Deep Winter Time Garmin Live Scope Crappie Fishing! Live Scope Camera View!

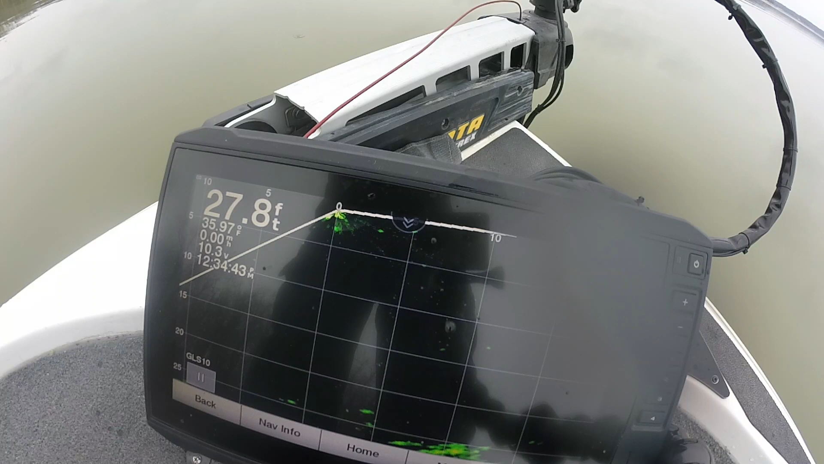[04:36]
On screen: depth 27.8 ft
There he comes. Looks like a little better one. Eater. Nice eater.
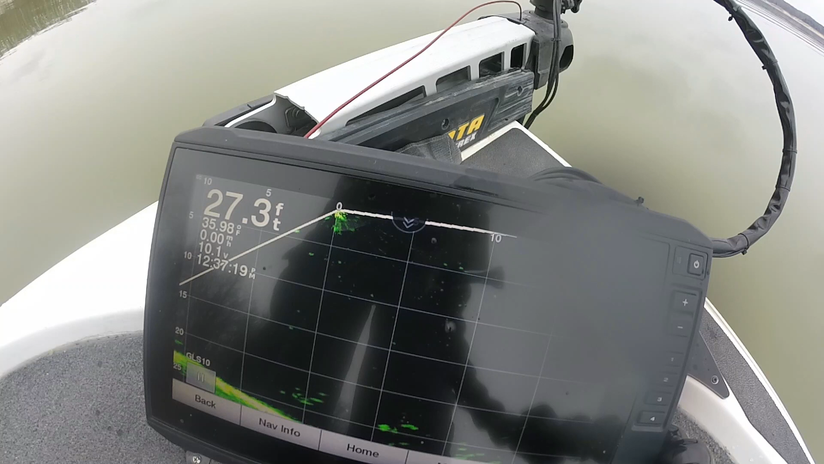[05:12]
On screen: depth 27.3 ft
He'll come up and bite it. There he comes. Got him. Oh, I hit him. Had him. Right in there to those two or three fishers. Pretty decent fish looks like right there. Kind of off target there. There's one right there that got him. Wow, he feels like a decent one.
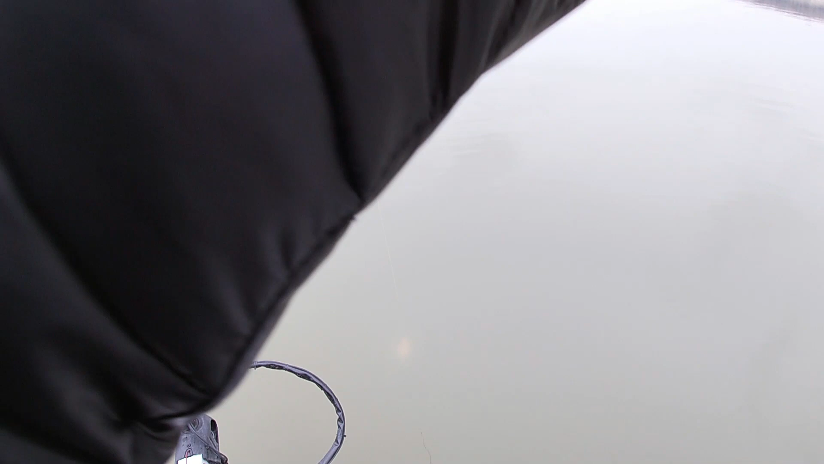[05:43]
Yep. Got a nice eater. Right there. Might have been that one I looked at a while ago. I mean, he's not bad. Ten and a half inch fish.
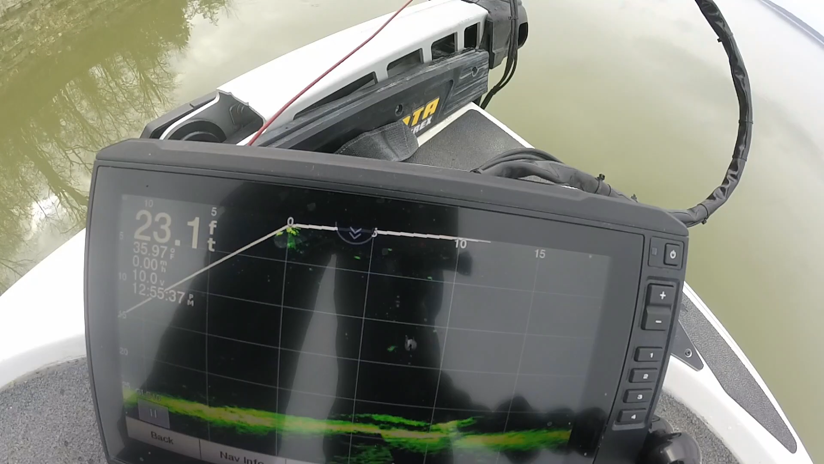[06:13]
On screen: depth 23.1 ft
Let's go down there and get another one. Got him. Got him. He come out of there and got it. There's another eater.
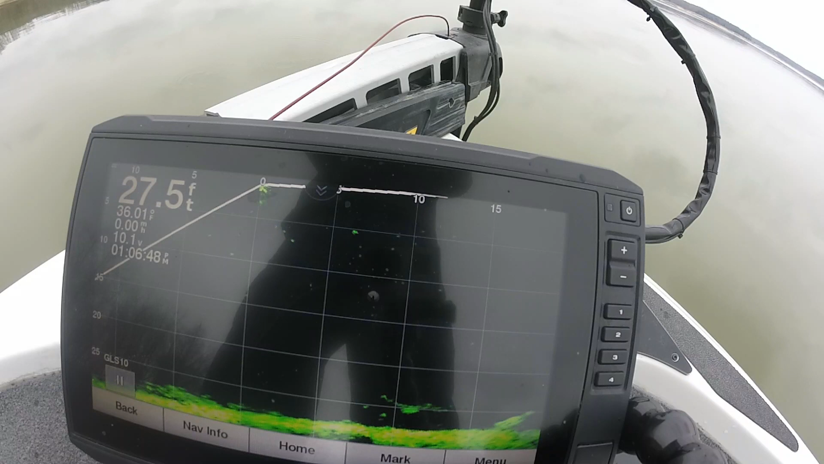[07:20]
On screen: depth 27.5 ft
There he comes. Looked at it. There's it. There he is right there. Got him. Very big. Nope.
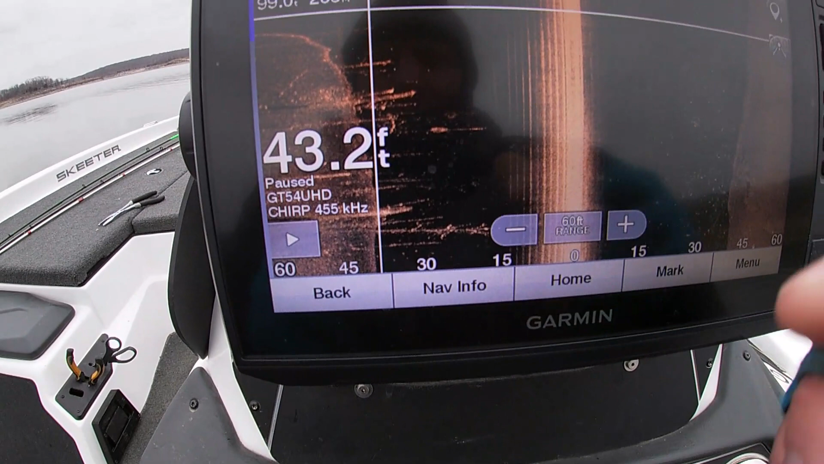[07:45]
On screen: depth 43.2 ft
What I'm doing right now, I'm side imaging, uh, some, the channel here.
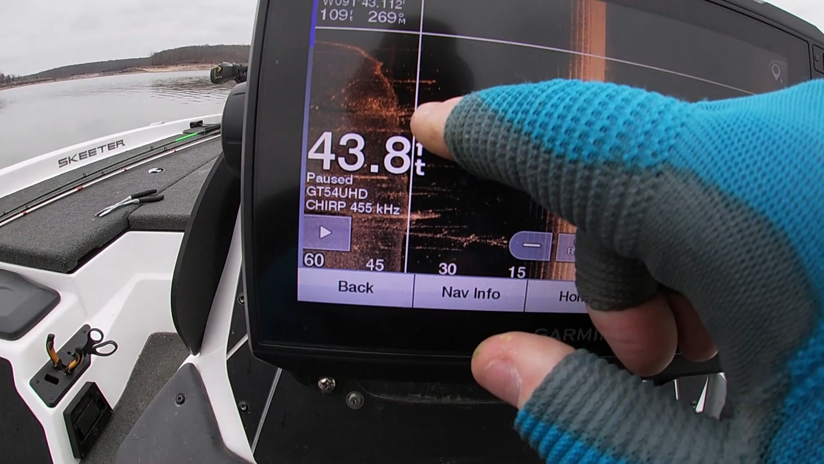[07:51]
On screen: depth 43.8 ft
And I found this tree right there. Looks like there's some fish in there.
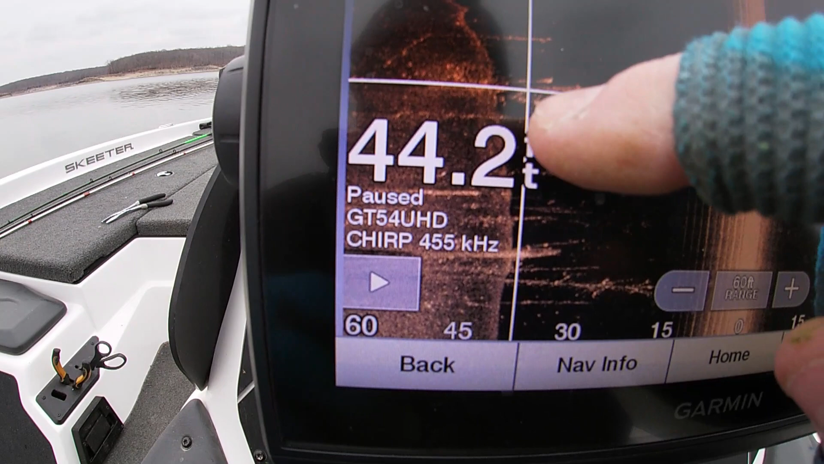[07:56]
You guys can see all that. I'm going to go over here. It's right over there.
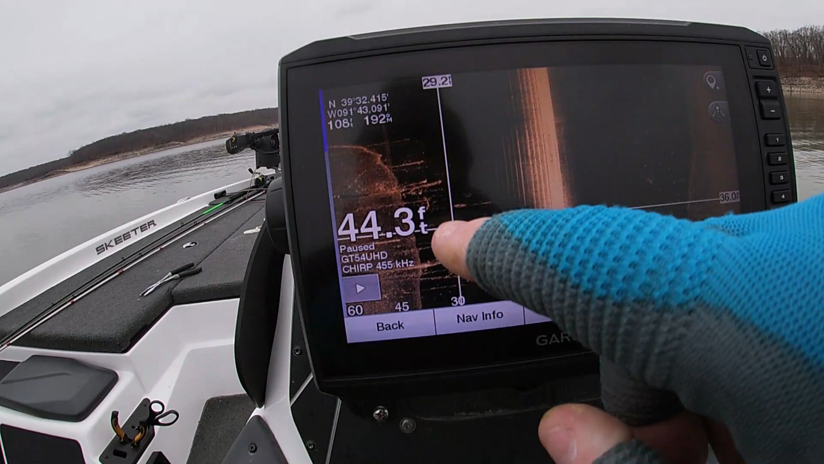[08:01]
On screen: depth 44.3 ft
And I'm going to go scan it with a live scope and see. I got a way point on it.
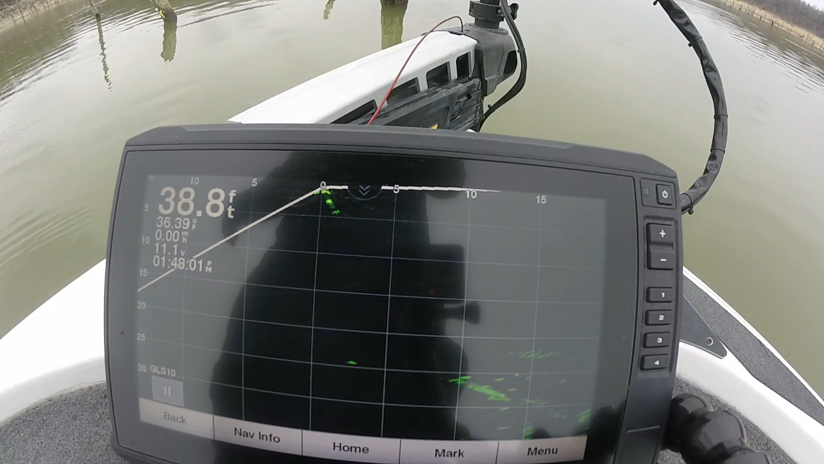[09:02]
On screen: depth 38.8 ft
Right there, there's some nice fish down there. Let's see if we can get a couple.
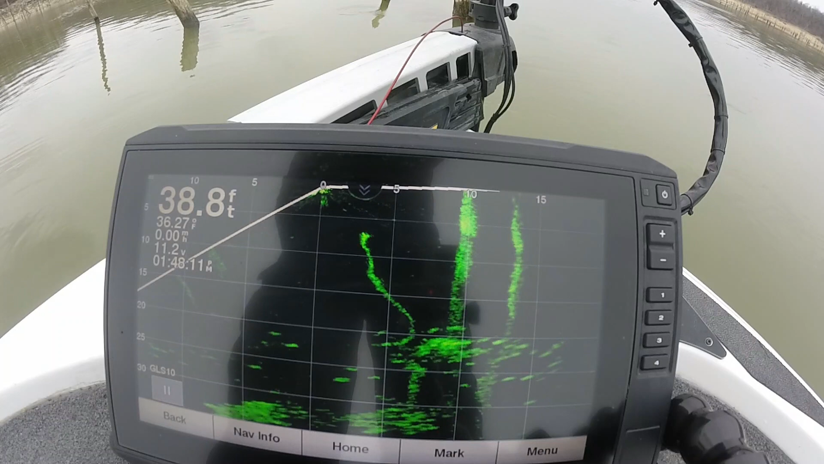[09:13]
On screen: depth 38.8 ft
Let's see if they want to eat. There's one right there.
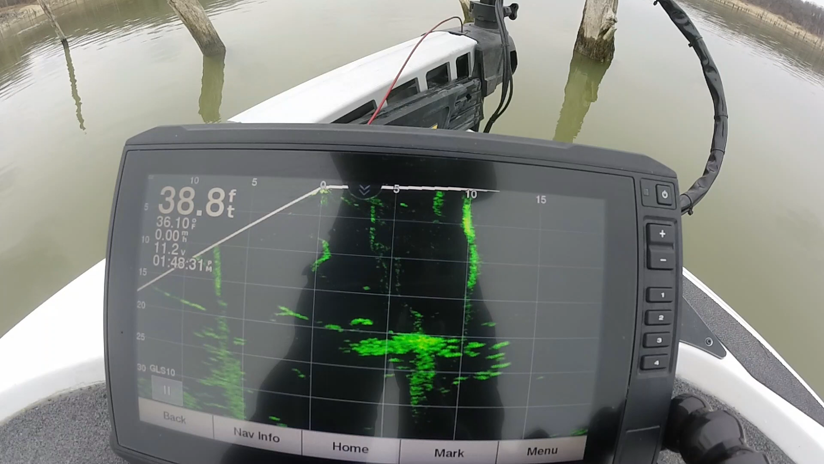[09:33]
On screen: depth 38.8 ft
Wow. Small one. He'll eat though. Nice eater. See, there's fish right there.